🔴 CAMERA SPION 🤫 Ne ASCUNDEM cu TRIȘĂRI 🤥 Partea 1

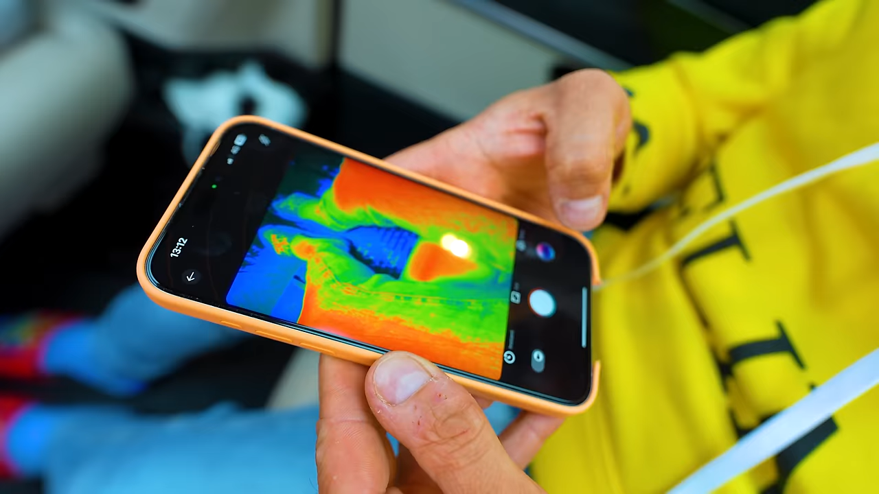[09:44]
Temperatura din casă și de afară nu depășește 23 de grade Dar iată temperatura corpului Standard